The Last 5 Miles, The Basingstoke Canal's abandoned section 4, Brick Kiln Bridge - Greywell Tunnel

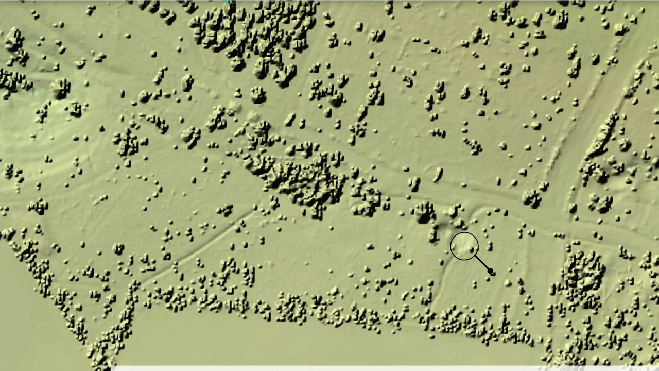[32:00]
So if we mark that position, and then return to the 1910 map,